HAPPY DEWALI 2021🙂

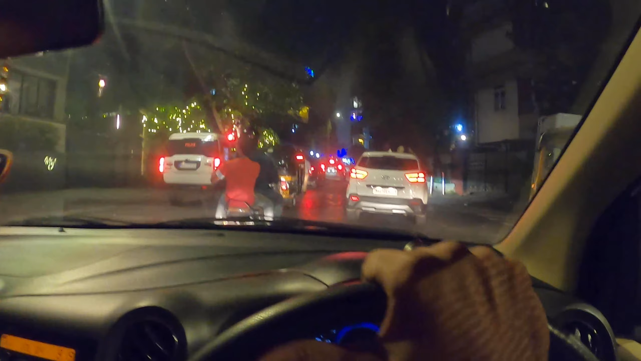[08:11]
इतना पुलिस सिक्योरिटी है भाई, कौन है भाई, कौन एक्ट्रेस, हम देखने के लिए पीछा कर रहे हैं भाई,
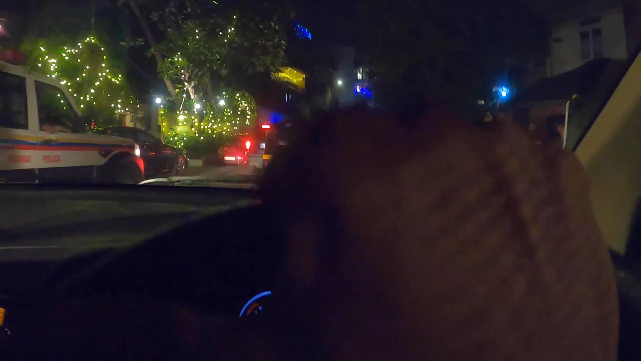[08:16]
रेखा के घर पे आया है कोई, कौन है पता नहीं, गॉड नोस, अरे उतर जाओ,
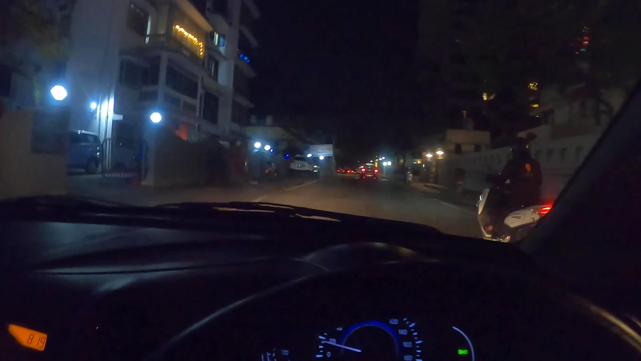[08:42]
आए भाई हम आ गए शाहरुख खान के घर के सामने,
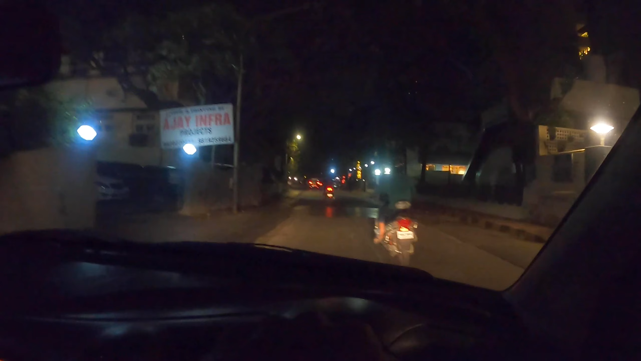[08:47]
अब ये देखना देखेंगे कि शाहरुख खान जी जो है सेलिब्रेशन कर रहे हैं कि नहीं कर रहे हैं इस बार, कर रहे हैं पूरा सजा है इनका घर, कहाँ से देखा तुमने,
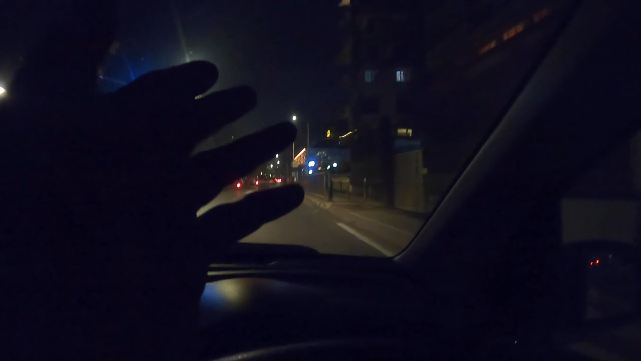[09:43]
इधर बहुत सारे सेलिब्रिटी का घर है बट लेकिन अपने को पता ही नहीं है किसका किसका कौन सा है भाई, कौन थे पता नहीं,
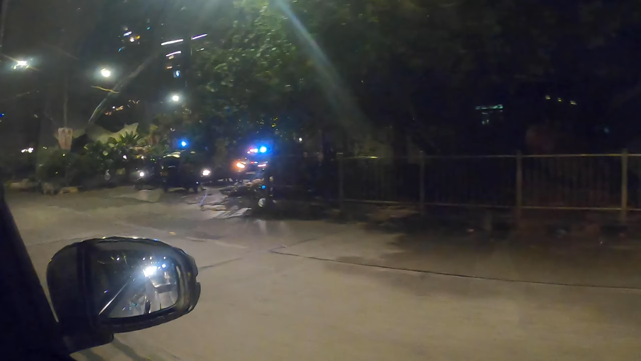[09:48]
देख रहे हैं सिक्योरिटी है, दो गाड़ी तीन गाड़ी, हाँ बाप रे पूरा,
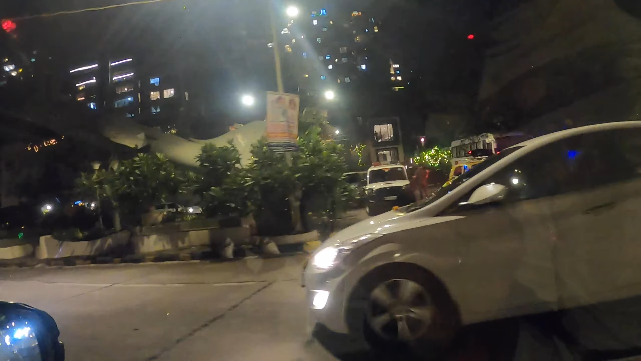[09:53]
एक राउंड और लगाए क्या?
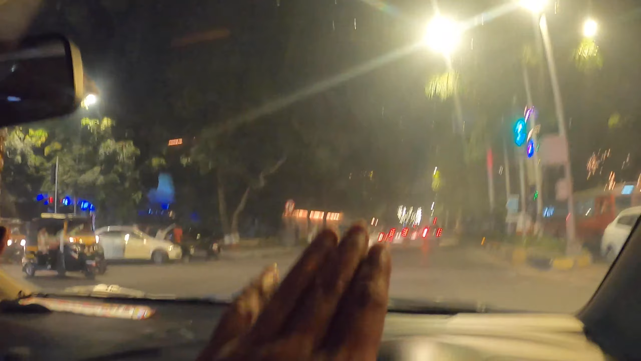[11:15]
अपडेट छोटा सा, अमिताभ बच्चन जी के यहाँ दिवाली का कोई शोरगुल नहीं है, मामला बड़ा ठंडा है।
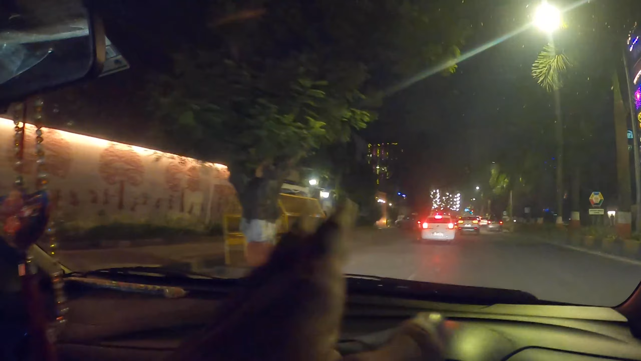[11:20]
ये देख रहे हैं पूरा दीवार उनका ही है, कोई नहीं है, माला लगा है सिर्फ दरवाजे पे, गार्ड खड़े हैं चुपचाप, बाकी आजू बाजू तो चमक रहा है।
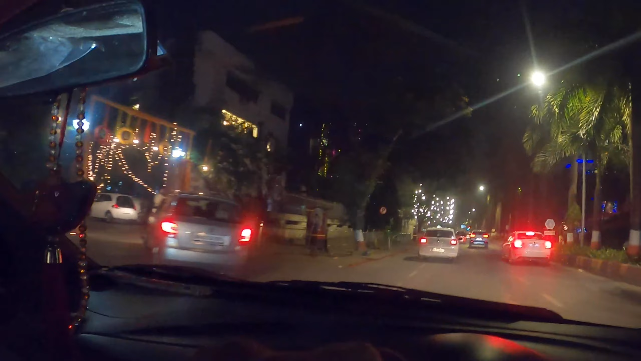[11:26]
लड़ी देखिए कितना बड़ा लगा है फोड़ने के लिए, बाप फूट गया क्या?
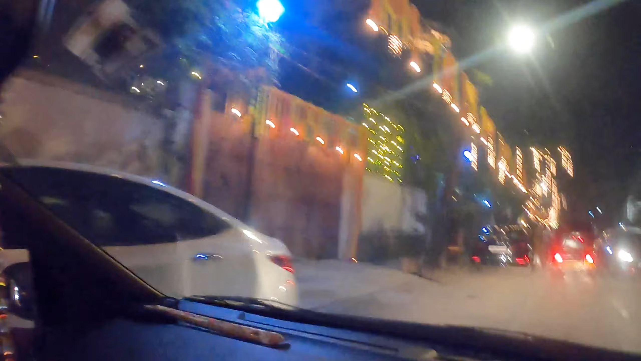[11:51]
हाँ हाँ पाजी ने पूरा हिला डाला है।
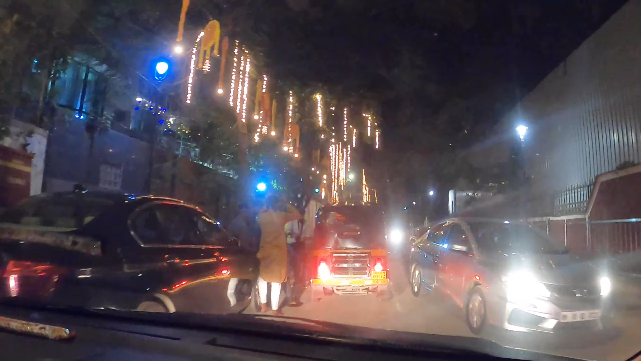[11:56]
यहाँ फोटो शूट भी हो रहा है, पटाखा शूट भी हो रहा है, क्या क्या कर रहे हो भाई, आगे बढ़ो।
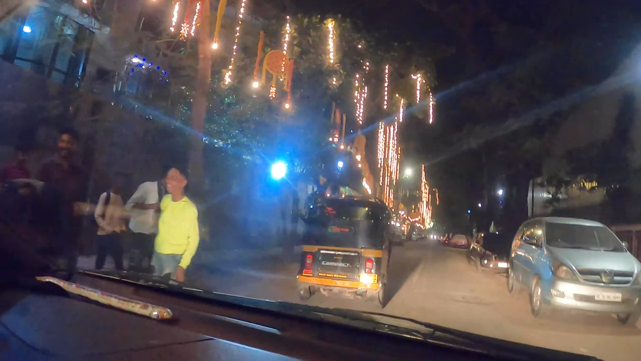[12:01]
देख रहे हैं डेकोरेशन, लोगों को ले जा भाई, डेकोरेशन देख लो भाई,
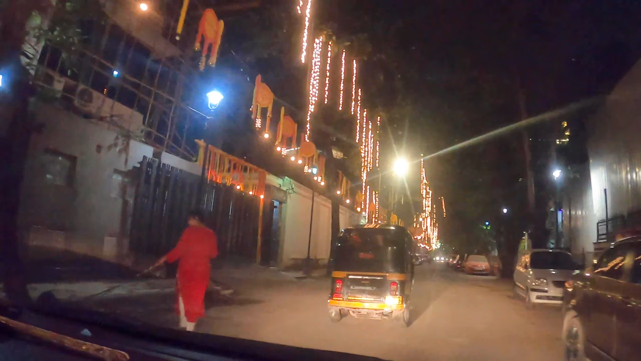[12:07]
बंगलोज है इधर जुहू के बंगलोज है, अमिताभ बच्चन के घर के पीछे वाला सीन है।
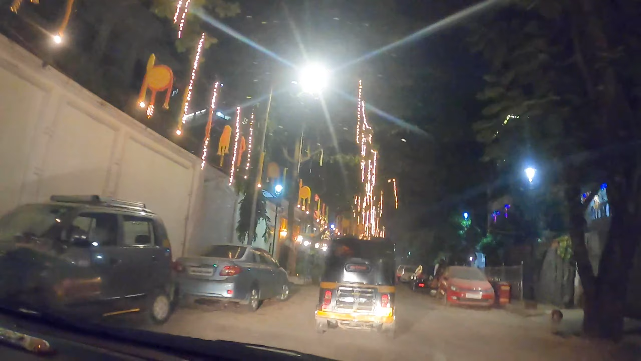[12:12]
ये देखिए क्या क्या लगाते हैं ऐसा, इसमें देखो इसमें दिया भी लगा टंगा हुआ है सब।
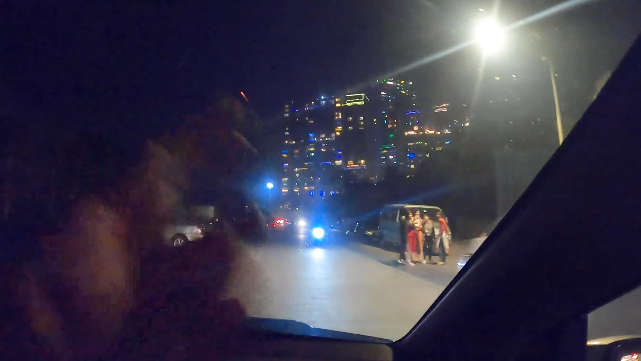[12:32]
ये बिल्डिंग में यहाँ आके लगता है कि बॉम्बे आए हुए हैं लोग, हाथों में हाथ लिए।
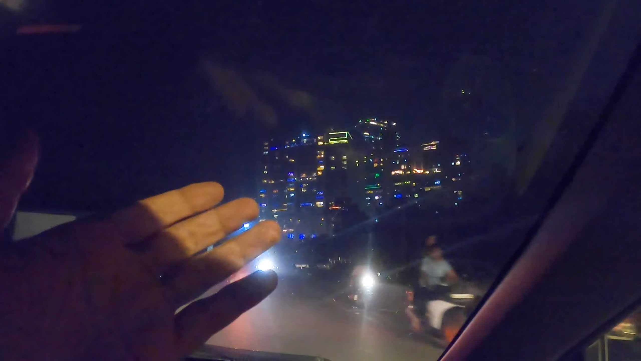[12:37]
ये देखो पूरा साला पूरी बिल्डिंग चमका डाला है लोगों ने, लाइट से लगा लगा के बालकनी में अपने। ये देखो रॉकेट आइस, इधर भी फूटा
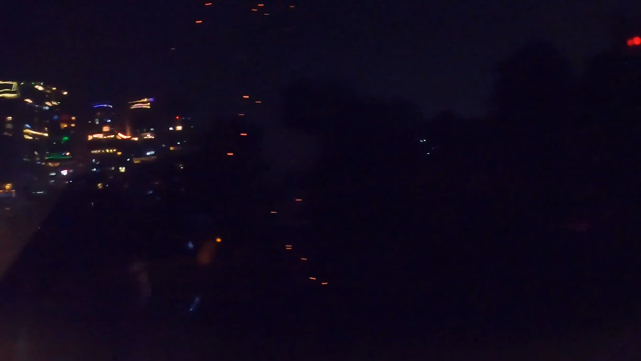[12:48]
अनार भी है उधर, इधर ही तो लोग छोड़ते हैं इधर देखने का,
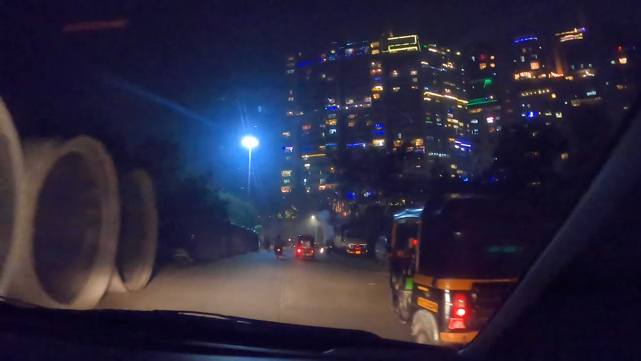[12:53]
लेकिन लास्ट टाइम की तरह भीड़ नहीं है। अभी 10 बजे जमेगा इधर माहौल, 10-10:30 बजे।
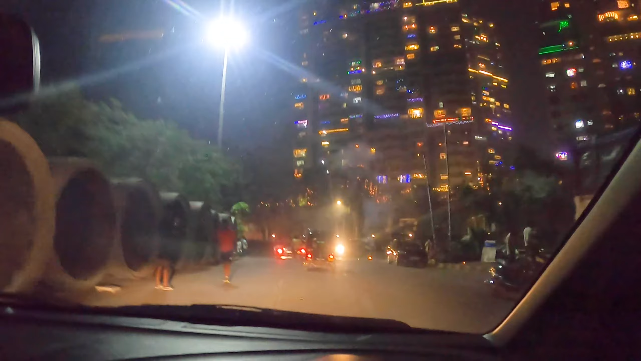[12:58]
ये देखिए सब गाड़ी खोल के बोनट खोल के,